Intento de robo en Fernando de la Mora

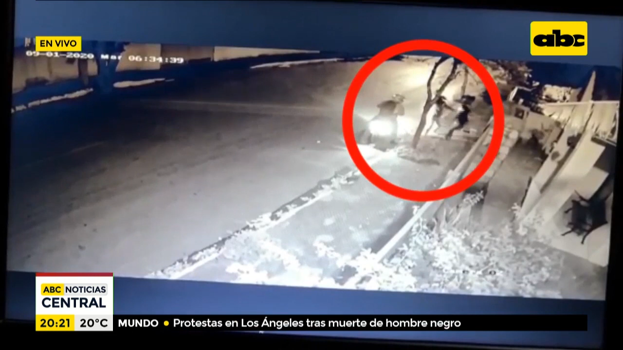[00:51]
casi leonismo fernandino, donde fue interceptada por dos personas a borde de una motocicleta, uno de ellos desciende, y bueno, intenta cometer el ilícito.